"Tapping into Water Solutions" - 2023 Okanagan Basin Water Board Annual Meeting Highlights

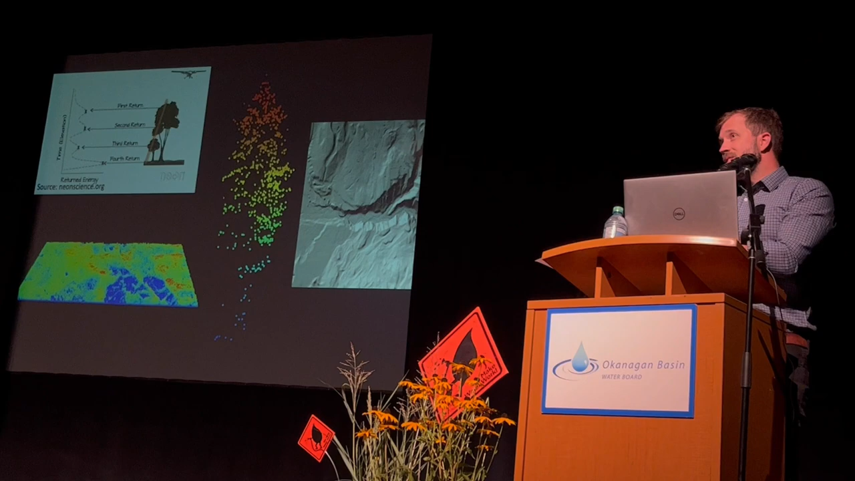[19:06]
It could be off branches, it could be off rock, it could be off anything. And that energy then from the laser is going to return to the sensor.
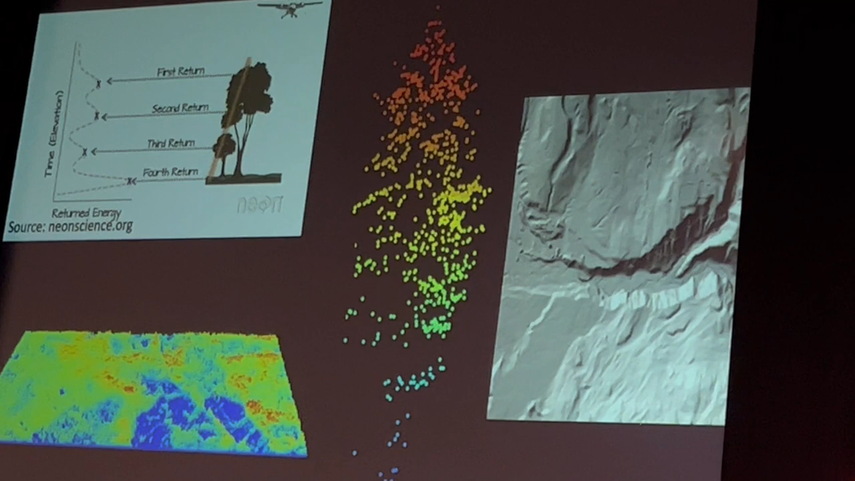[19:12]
And based on the speed of light, we can actually triangulate where that point, what it reflected off of.